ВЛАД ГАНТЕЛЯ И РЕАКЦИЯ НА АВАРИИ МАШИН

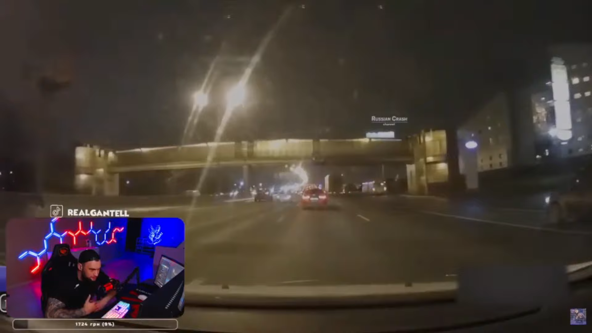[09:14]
Ой, фура, да? Ой-ой-ой. А, там не фура, не. Там уже какая-то машинка впереди. Ай-яй-яй. Реношечка.
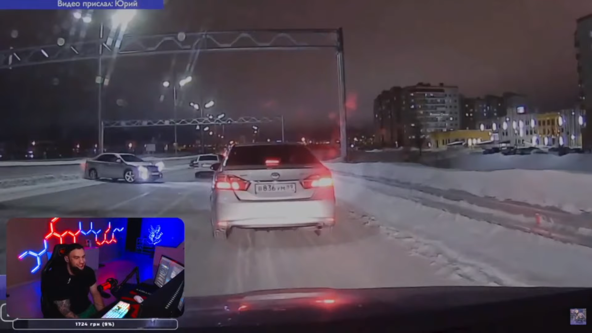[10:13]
Кто дальше в другого врезался? Уже на разворот куда пошел, дурак? Ну, он еще один, все разворачиваются. Ну, потому что там, наверное, не проехать.